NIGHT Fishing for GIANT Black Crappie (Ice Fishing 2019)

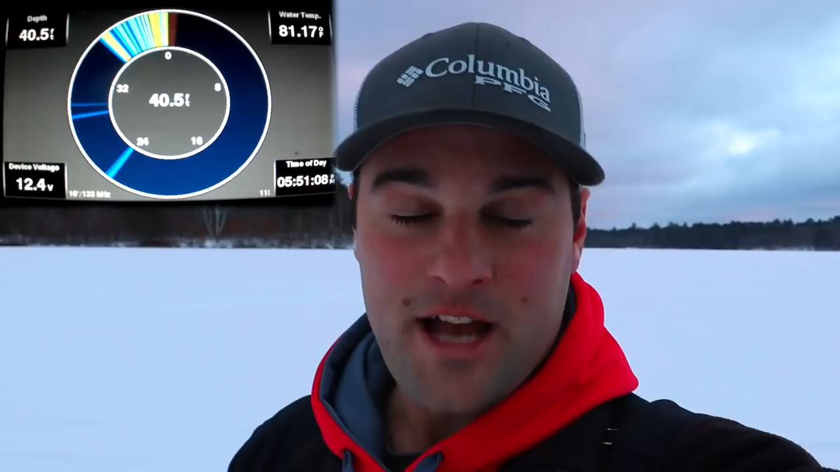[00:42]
On screen: depth 40.5 ft
flasher unit or the flasher screen on this garmin i wanted to show you and uh talk about whether that's a good idea for a boat or not let's uh let's get inside the shack and start catching fish
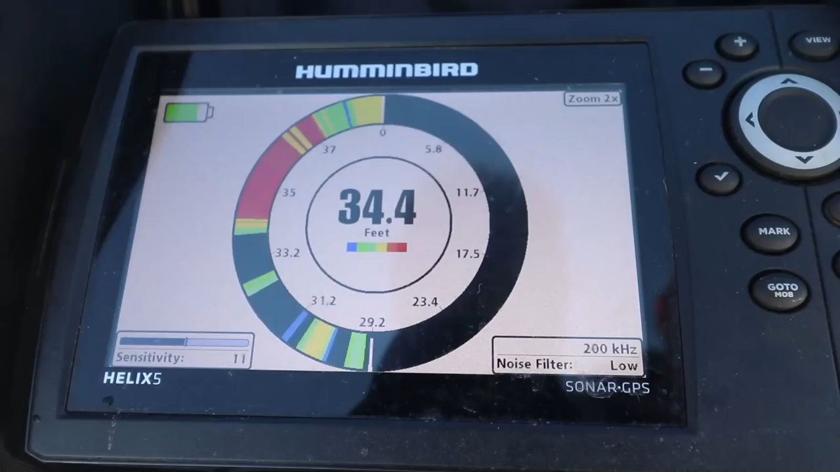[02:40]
On screen: depth 34.4 ft
it's a little different screen this one is a is actually much clearer because the hummingbird unit i have is i think it's probably four or five years old now but it'll still work and as you can see i'm gonna have to turn up my gain a little bit here
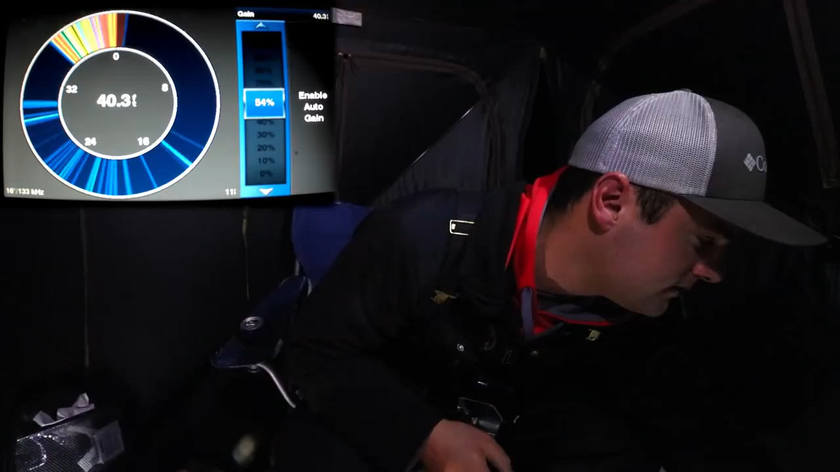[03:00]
as you can see right there so there's my bottom jig and my top jig is right there i'm actually going to turn that down because the top jig top
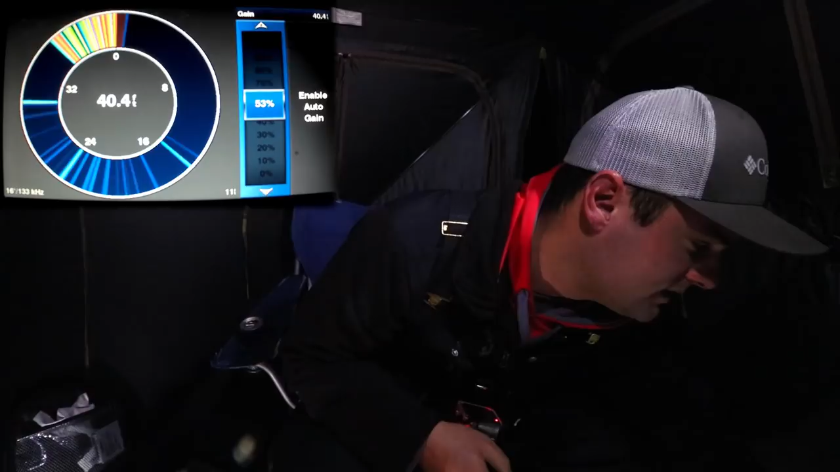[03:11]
jig is actually pretty small but once i throw a minnow on it i'll be able to see it and the reason that these units the flasher units are really great for ice fishing you don't have to have one with the lcd screen you can have just a flash you
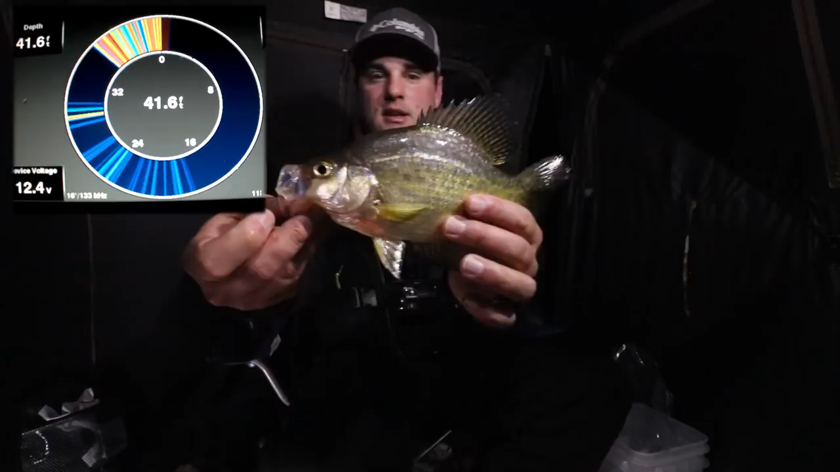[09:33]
let's drop back down to like 28 feet there it seems like there's there might be some more aggressive fish
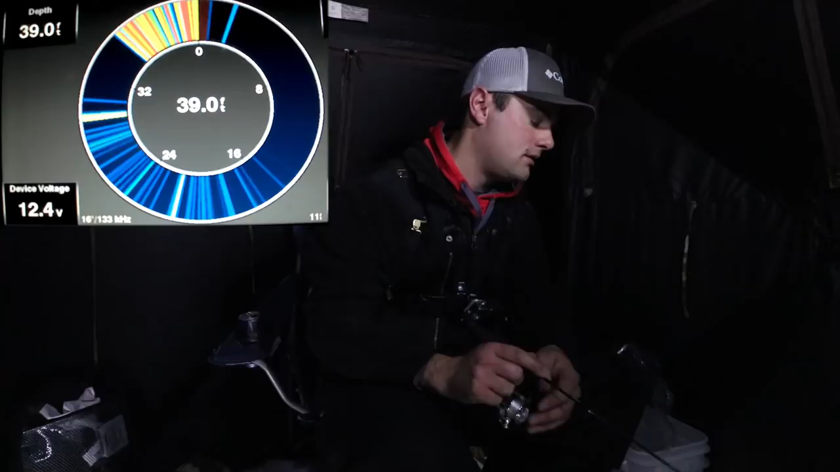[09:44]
oh yeah there's some fish a little bit deeper here he comes here he comes
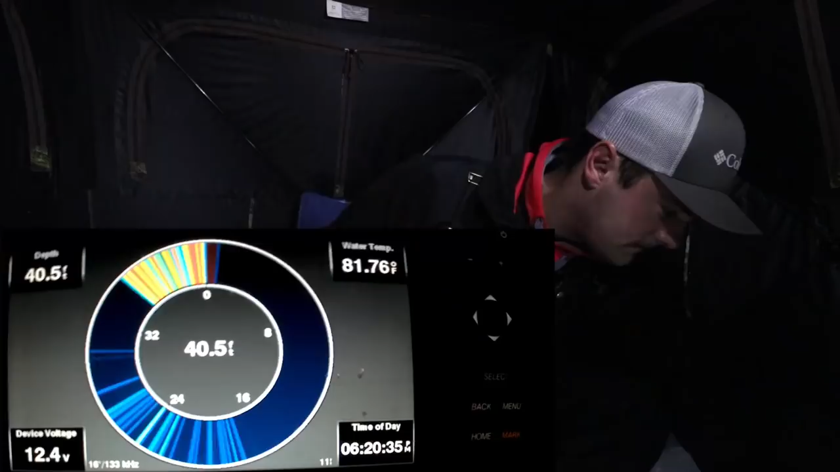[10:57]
all right so here's what i wanted to show you uh with this specific
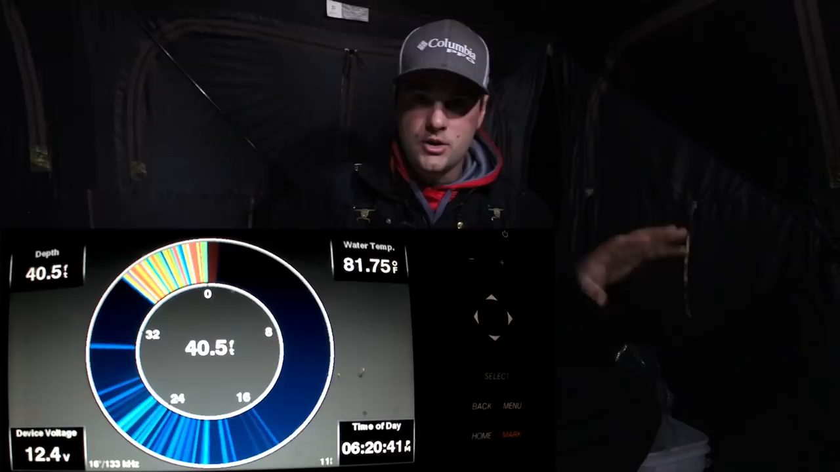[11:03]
garmin setup this is the same this is the garmin uh 73 cv it's the ice fishing bundle i got um i've shown you panned optics on it but this is the flasher unit i wanted to show you the
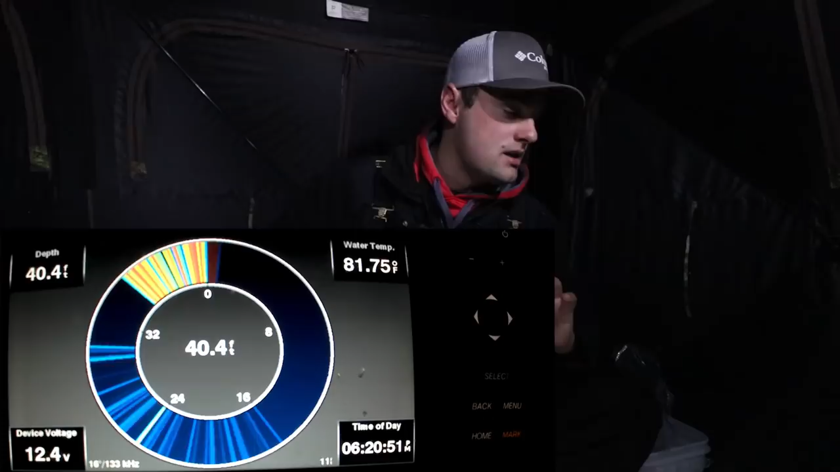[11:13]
uh how you can change a cone angle so i'm going to go to my menu i'm
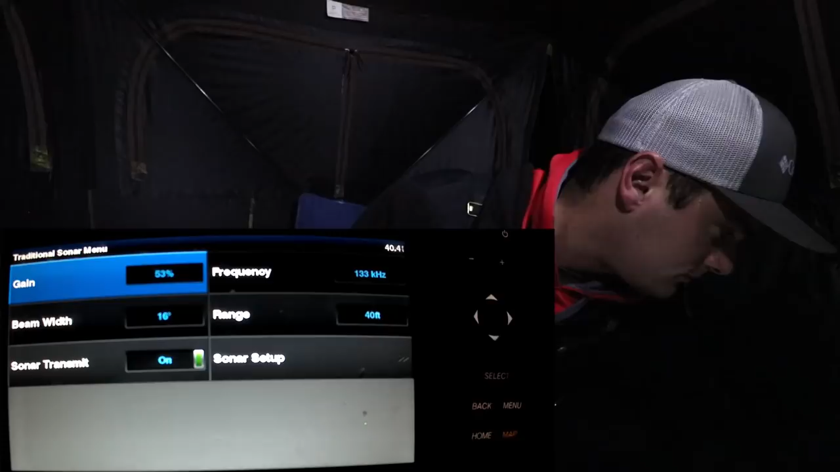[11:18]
going to go to beam whip and i'm going to hit select now
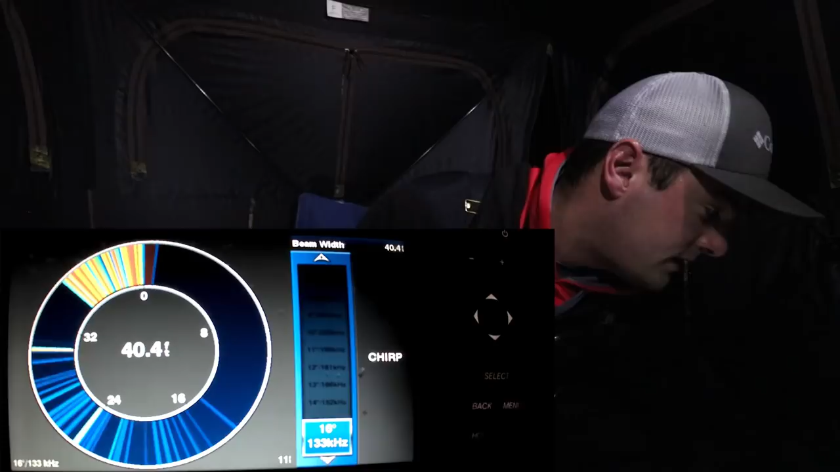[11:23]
it's going to give me choices from 16 degrees all the way to seven degrees uh of my